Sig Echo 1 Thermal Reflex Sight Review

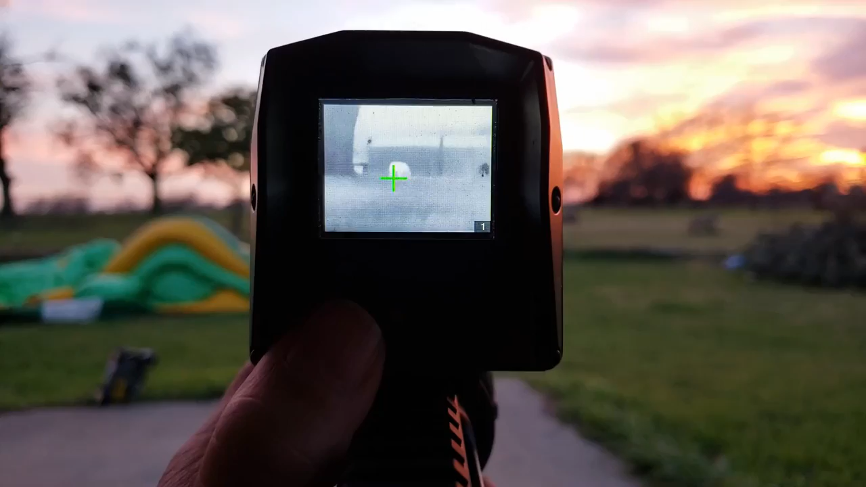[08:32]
or somebody that just wants to carry a lighter weapon and as you can see here
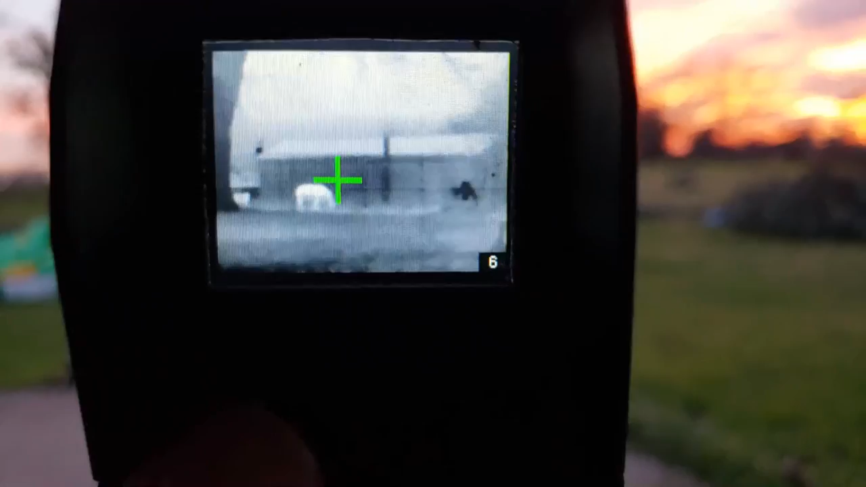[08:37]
as you're looking through it you see a pig way out there it's actually a uh 3d target
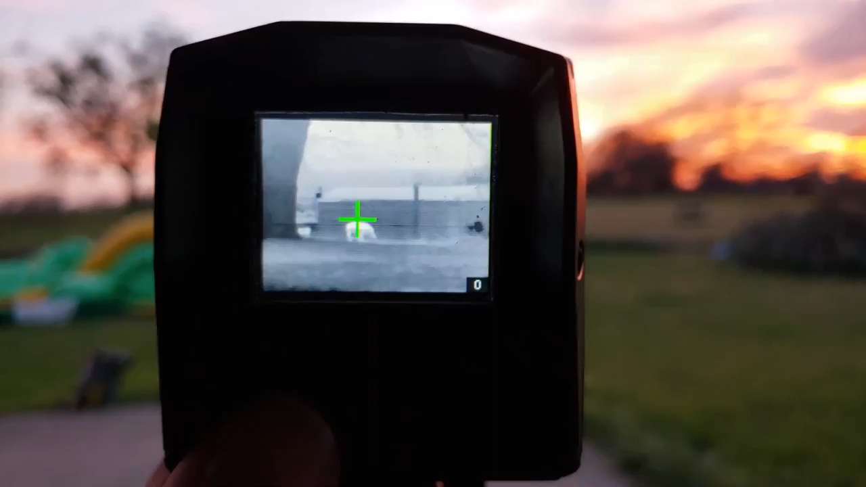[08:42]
uh pig that I wrapped in foil oh by the way it's a good trick for those that want to be siding him in but as you can
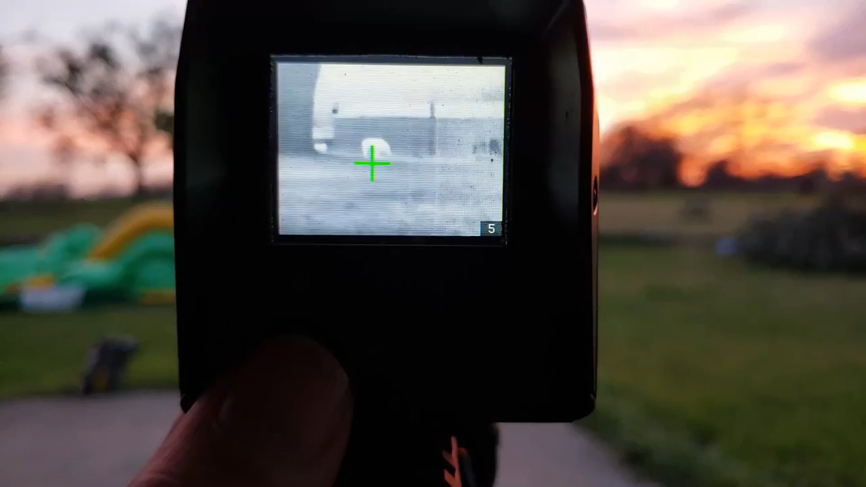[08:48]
see 80 yards away I'm going to zoom in a little bit here look at that 80 yards you can see it
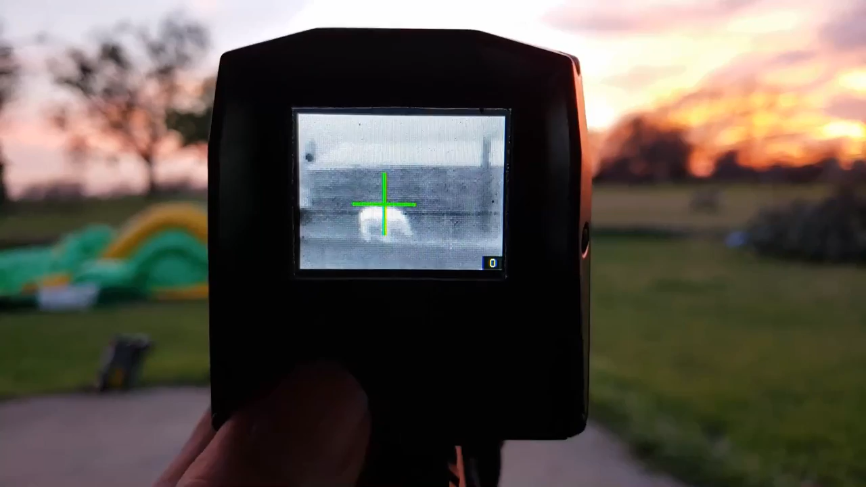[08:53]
just fine and by the way what I'm seeing is a lot better than what you're seeing in this in
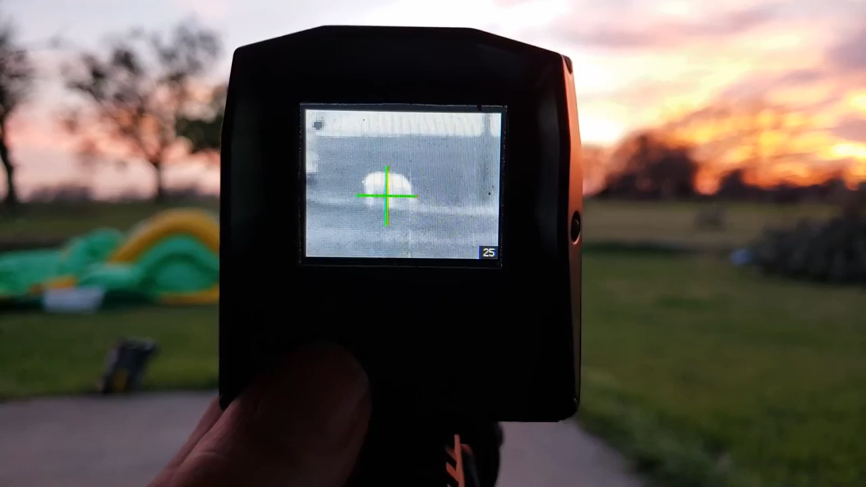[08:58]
this video so quality is a little bit better okay so 80 yards uh
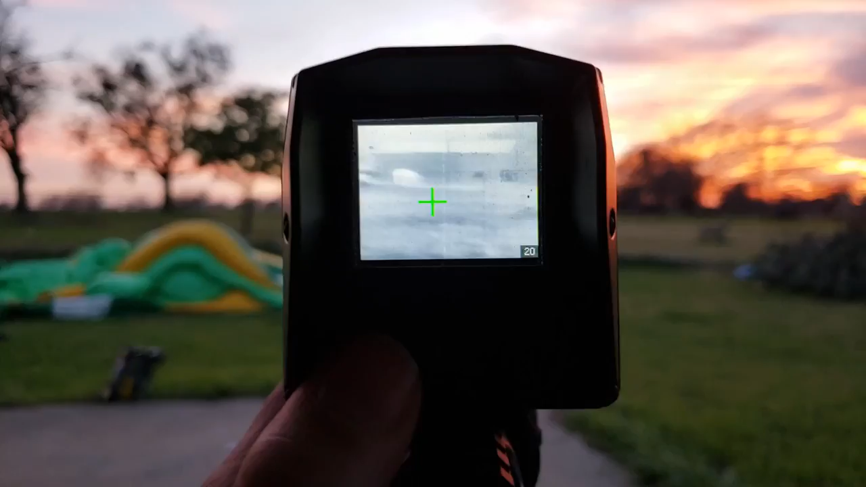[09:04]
there's some cows out there as well you can see the cows no problem
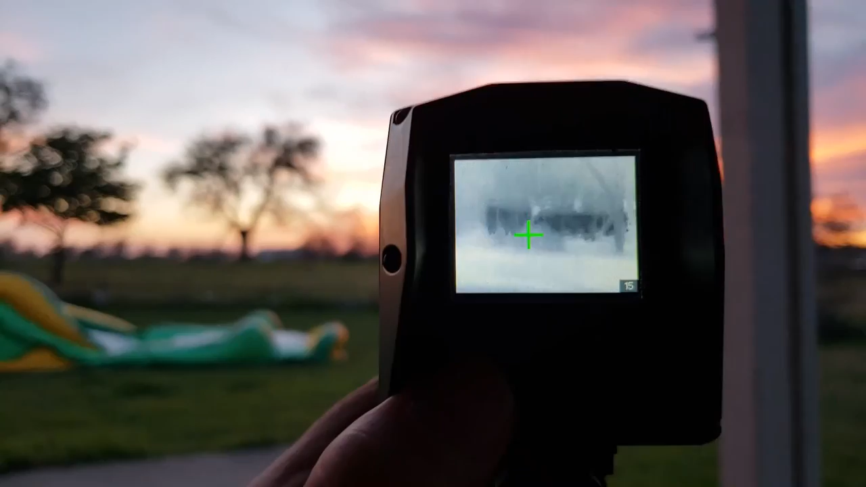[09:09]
those guys are about about the same about 80 yards there they are zooming
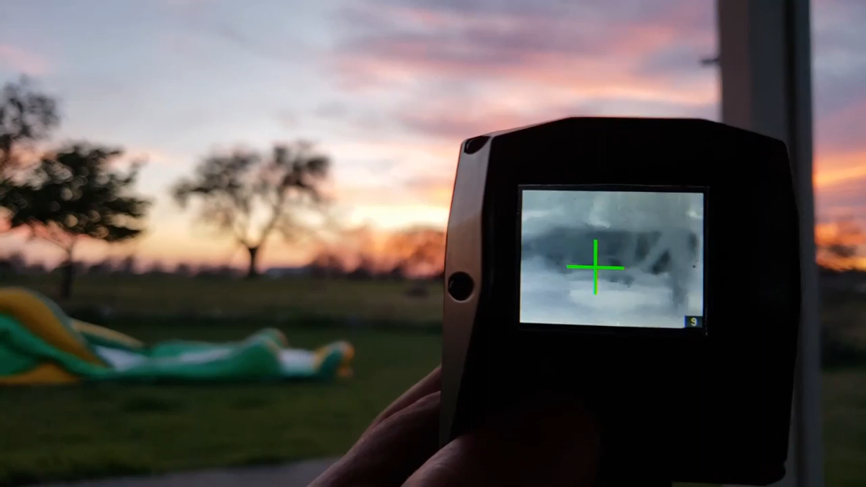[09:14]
into the cows see them there so
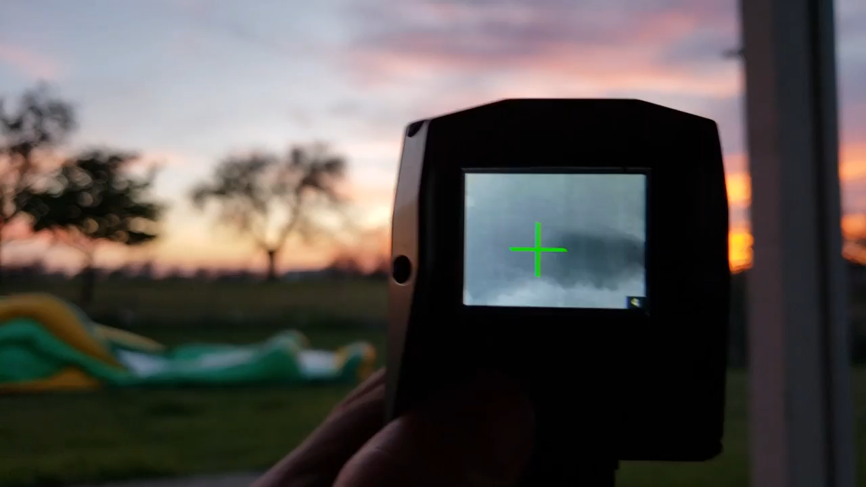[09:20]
wanted to show you a little bit of the echo um a lot of people
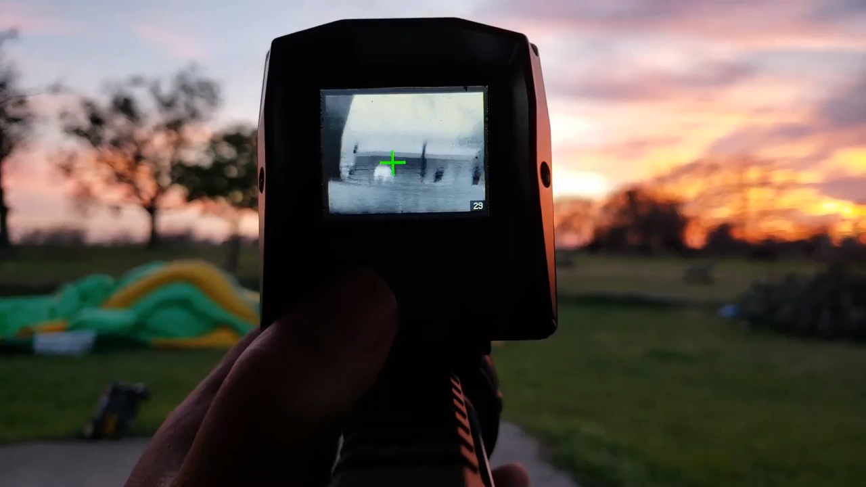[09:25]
say they don't just don't like him uh the kids I've taken out with them already have already put pigs down adult has
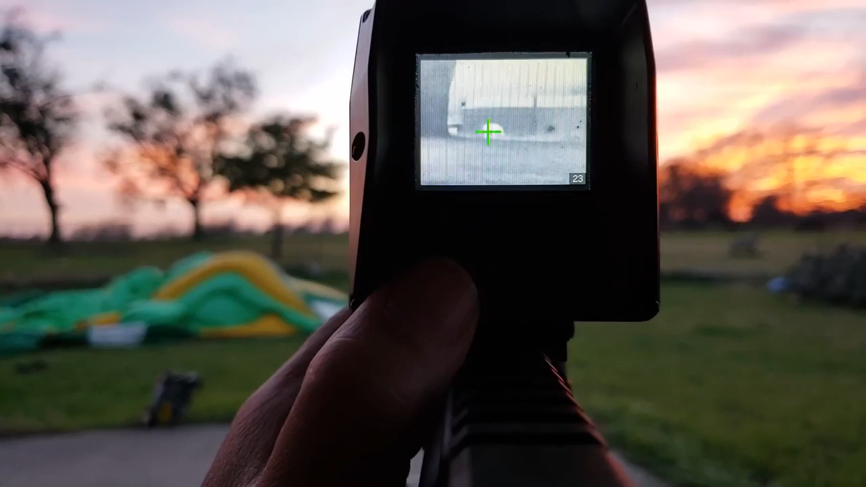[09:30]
uh cody has uh put pigs down as well uh so it's worked out pretty good and like I said there you go 80 yards it's got a pretty good pretty good sight
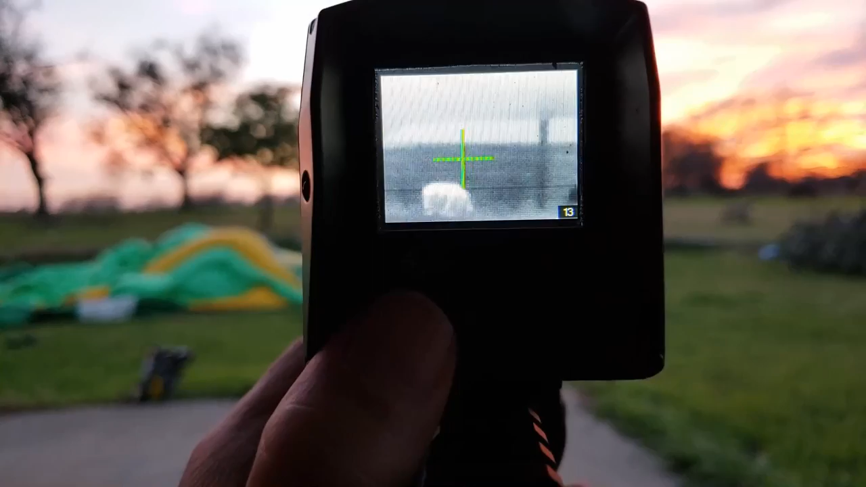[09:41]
picture I could shoot I could shoot it from right here and kill it no problem I got on a 223
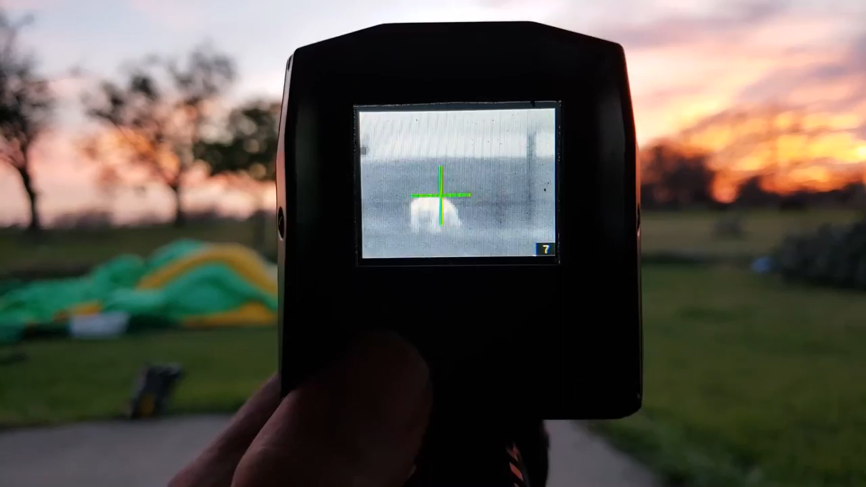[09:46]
and it works just fine um so you get a great field of vision as well
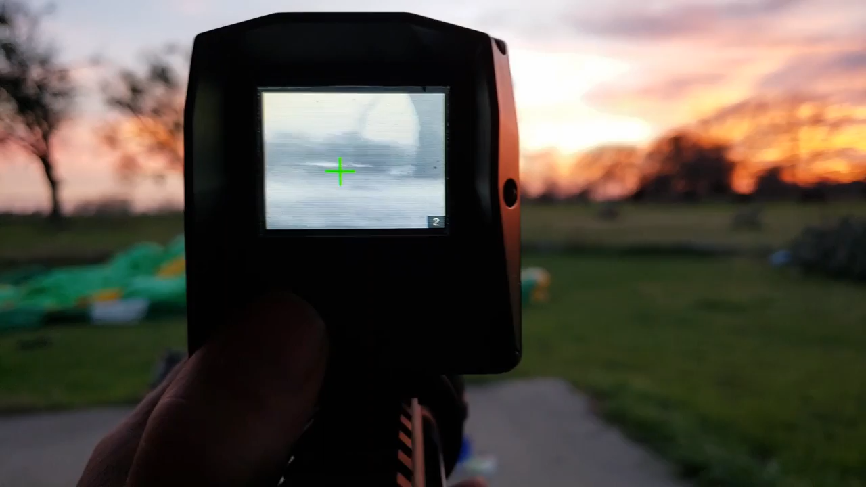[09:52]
so if there's something out there we can spot it as well okay so anyway the
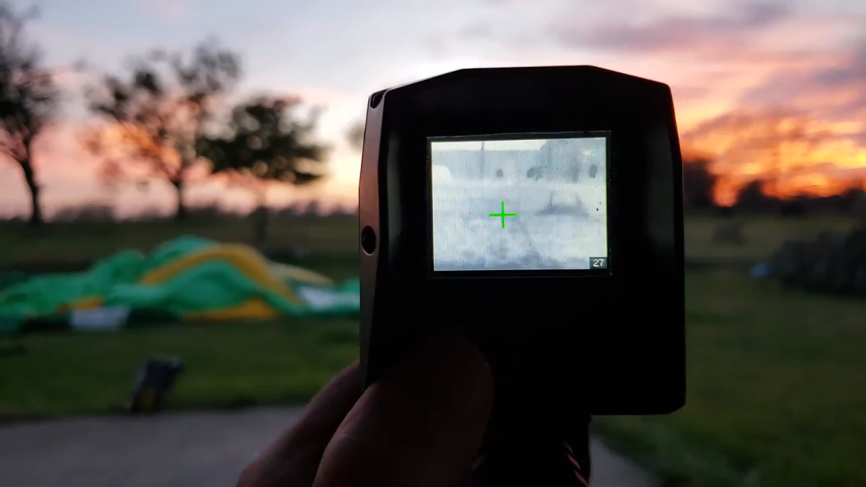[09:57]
echo one see uh not a bad oh let me go over the color palettes as well show you a little bit here
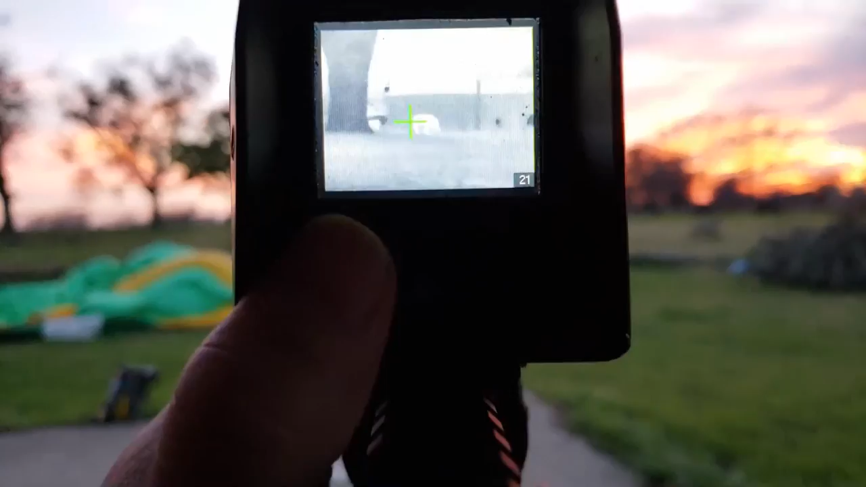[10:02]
couple of different color palettes and again
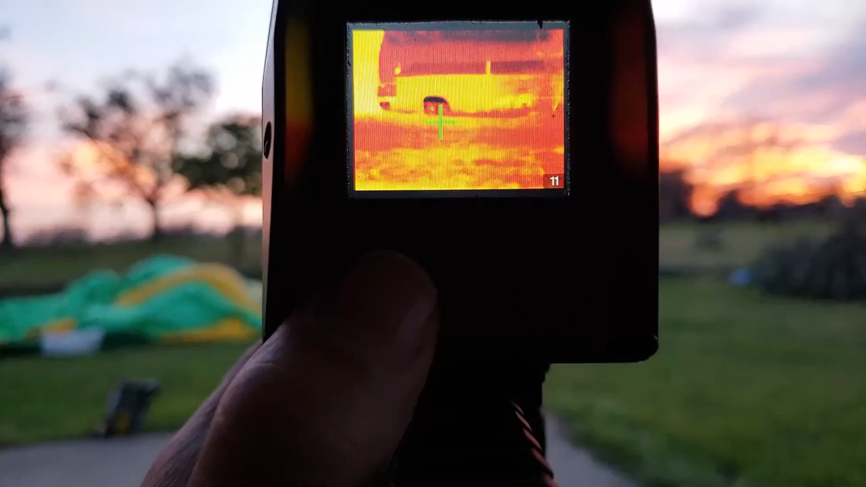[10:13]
it's not high end but right now you're able to get these for about a thousand bucks even I